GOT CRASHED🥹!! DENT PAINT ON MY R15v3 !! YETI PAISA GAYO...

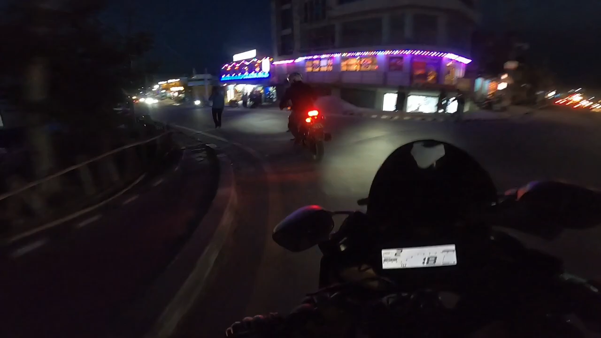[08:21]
लाइट भएको ठाउँमा आएको छ हामी, देखिरहेको छ बाइक चाहिँ.